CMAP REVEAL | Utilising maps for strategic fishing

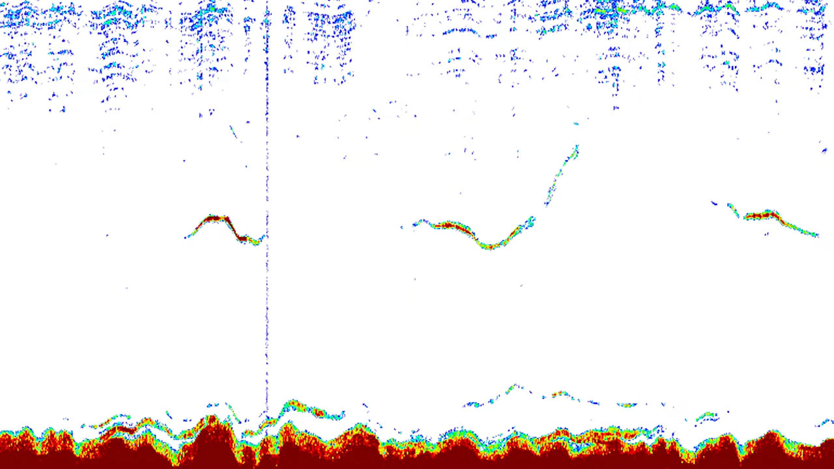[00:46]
it's exactly where I'm seeing fish coming through on the sounder I think from here it's a matter of time